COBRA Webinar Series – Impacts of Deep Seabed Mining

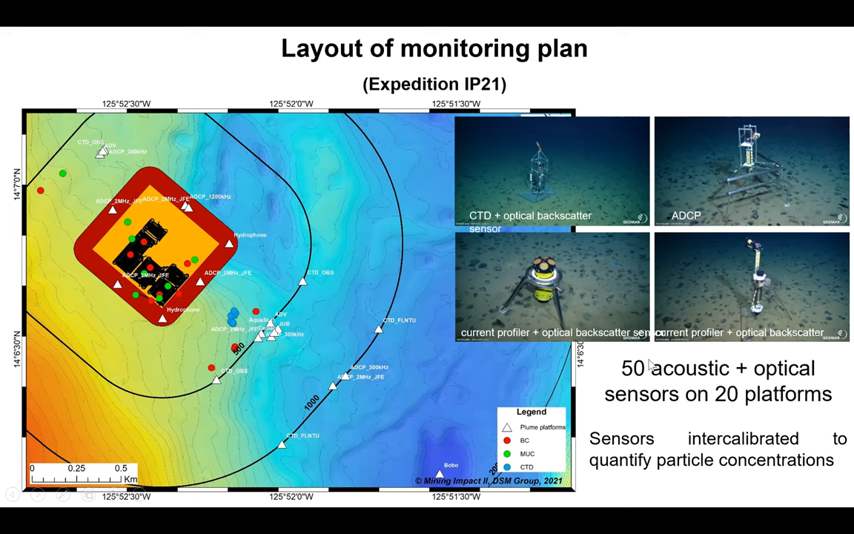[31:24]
And this also helped us to understand a little bit better which of the sensors is more suitable for this kind of monitoring of the sediment plume concentrations than others. Here you see a few photos from the trial areas.